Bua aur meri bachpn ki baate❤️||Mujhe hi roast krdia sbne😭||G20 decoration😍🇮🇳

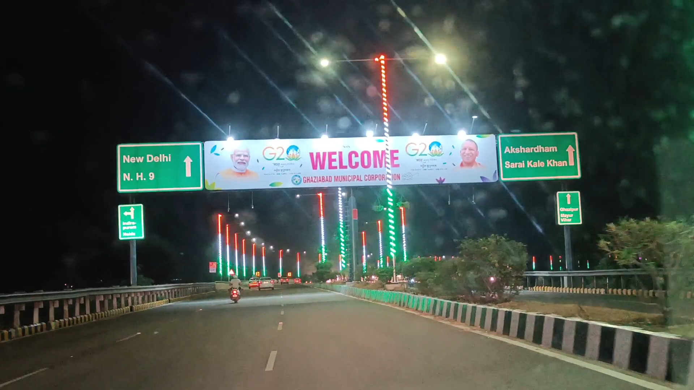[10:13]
मेरी आवाज को क्या हो गया? तो गाइज अभी मैं आप लोगों को लेके जा रही हूँ G20 को लेकर जो डेकोरेशंस हुई है दिल्ली,
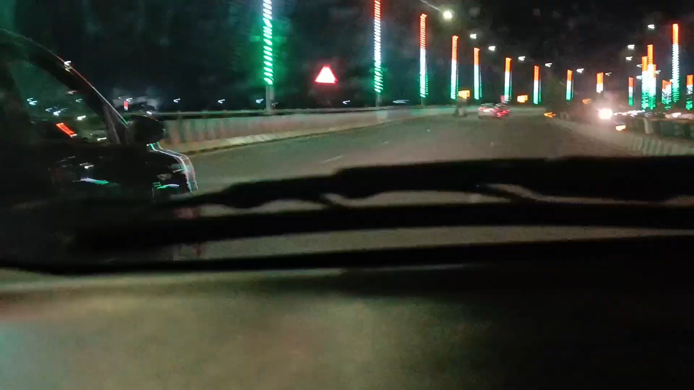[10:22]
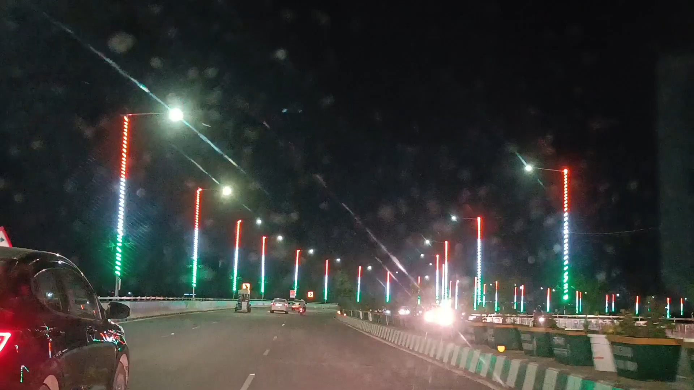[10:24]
अरे बापरे दिल्ली NCR में, वो दिखाने के लिए एलिवेटेड रोड पर। आर यू गाइज रेडी? ऐसे मन मन में हाँ बोल दो। हाँ। ये तो अच्छा लग रहा है पूरे में ऐसे पिलर्स पे फ्लैग।